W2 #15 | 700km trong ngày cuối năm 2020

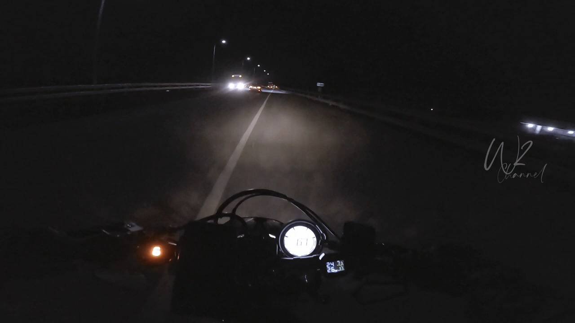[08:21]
Gần tới cuối đường gì, đường Võ Nguyên Giáp nó ra địa phận của Trảng Bom. Giờ này xe tải đứng đợi đến giờ đây để chạy. À, đến đây mới hết giới hạn tốc độ 60 nè. À,
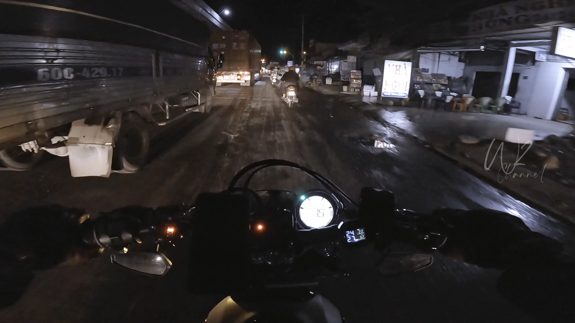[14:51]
Ui, có đường quẹo hơn quá. Cái
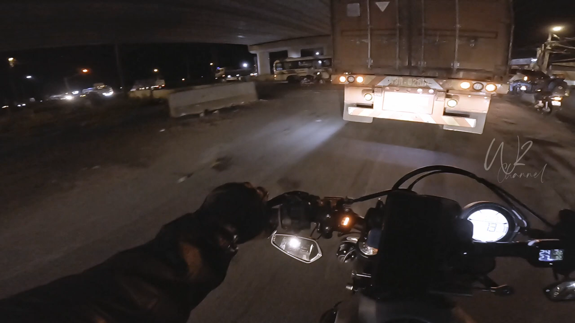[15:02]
này mà không có đường quẹo chắc tiêu luôn quá. Ok, quẹo quá được rồi.
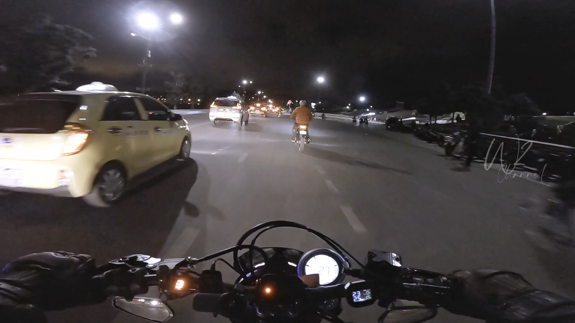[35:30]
Quảng trường Lâm Viên cũng chưa đông lắm ha. Giờ này người ta còn đi ăn tối này kia rồi. Ta chưa có ra đây đâu.
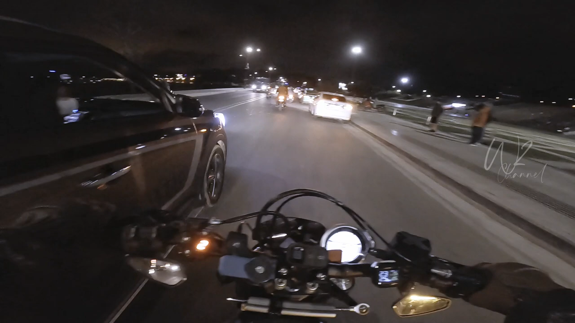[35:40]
Giao thừa, gần giao thừa chắc đông, sẽ đông. Giờ này là mấy anh cảnh sát anh đảo rảo rồi đó.
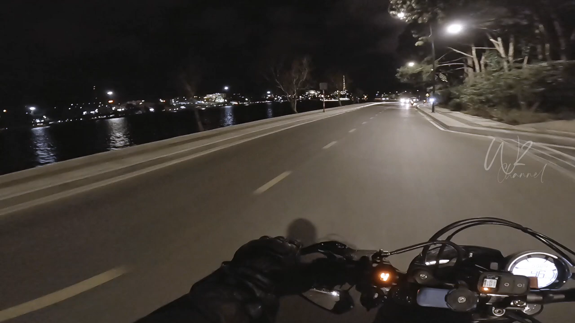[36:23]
mình hiểu sao cái biểu tượng của quảng trường Long Biên là cái hoa giả quỳ đó, người ta không làm sáng lên, người ta không làm sáng lên cho nó nổi. Nhưng mà sáng lên cái hoa giả quỳ đó nhìn đẹp lắm ha. Nhà hàng Hỷ Tạ nè.
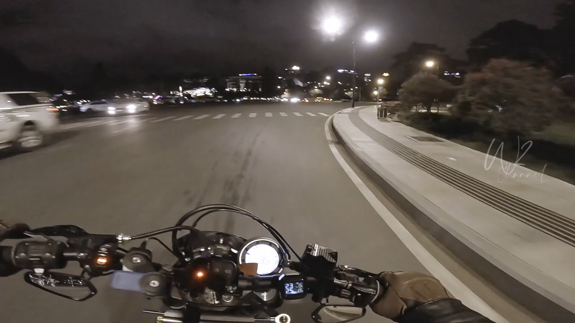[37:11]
Này mấy thấy mấy cái gánh hàng rong mà nó bốc khói rồi lên nhìn tới bụng. Giờ mình đi về khu Hòa Bình.
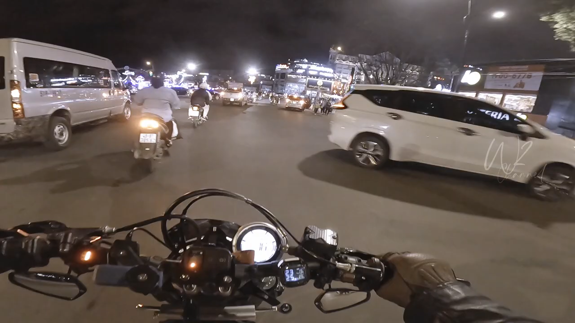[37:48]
Phố đi bộ mà bữa nay chắc chưa tới giờ cấm xe vào.
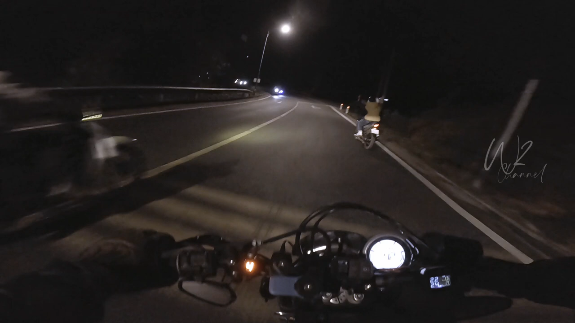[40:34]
Mình chạy xuống đèo để đem cho mọi người xem ha. Xe chạy ngược chiều rất là ghê. Chạy lấn tuyến, lấn. Nếu mà xe khách đó. Đi đèo đêm là hết sức cẩn thận. Lên ai nấy chạy chứ mà chạy mà xỉu qua lên của người khác luôn á,